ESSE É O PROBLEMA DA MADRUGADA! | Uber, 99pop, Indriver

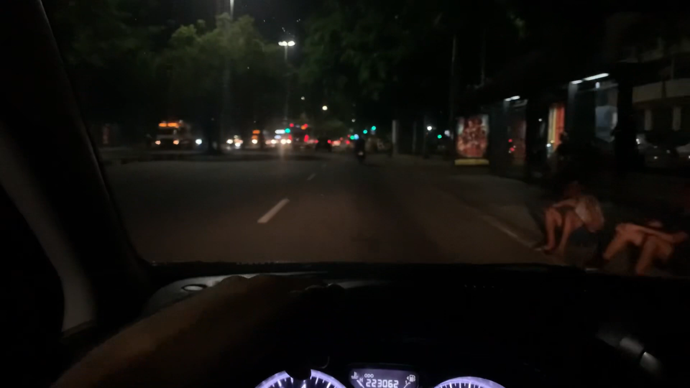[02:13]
Vambora Deixei o passageiro ali no centro Naquele teatro de rachuelo Ali no centro E percebi que aqui na Glória Aqui Esse lado aqui da Glória Botafogo Tava dinâmico Então eu vim pra cá
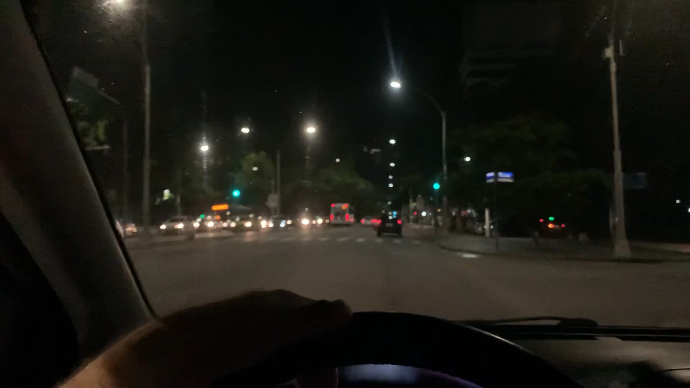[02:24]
Tocou até algumas corridinhas Lá pro show do Coldplay Tá tomando um show de Coldplay Hoje aqui no Rio, né? Hoje a sábado é pra mim aqui E aí eu recusei e tal Tô vendo aqui Sentindo aqui Botafogo Tocou essa corridinha aqui, ó Corridinha lá pro recreio, né?
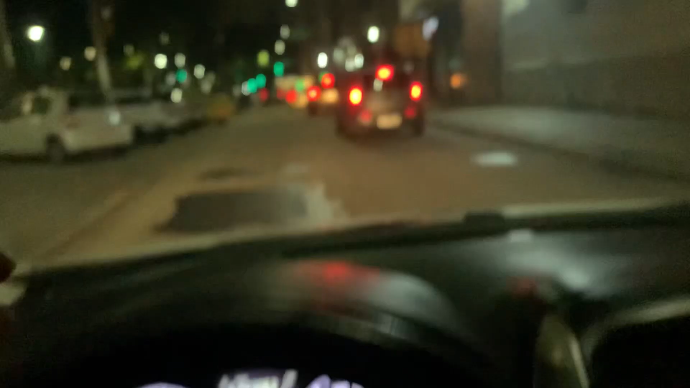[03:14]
Aqui é Flamengo Aqui não é Botafogo não Falei errado Tô indo no sentido Botafogo Mas aqui é Flamengo Vamos lá buscar Vamos ver mais o que vai ser Se Deus quiser vamos Levar isso aqui rápido Deixa eu fazer um bate-volta de lá pra cá Essa é a intenção Mas se
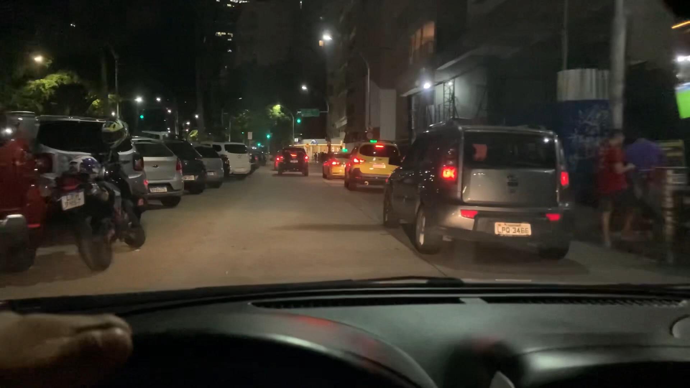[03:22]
eu ficar lá de viagem lâmico também Tá excelente Não precisamos se movimentar Bora, vamos lá buscar Acabei de estacionar o carro aqui No recreio Deixei o passeio aqui no recreio aqui Tá vendo ali, ó?
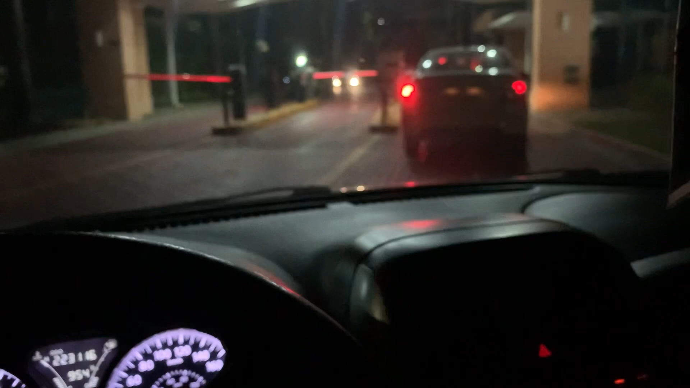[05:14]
Vamos lá Vamos lá pra Buscar o passageiro aqui Pra entrar É complicado, mas vambora
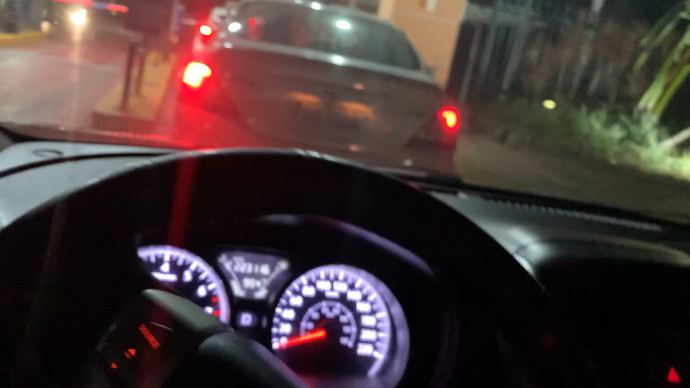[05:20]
Vamos buscar Estou aqui num posto de NV Olha lá,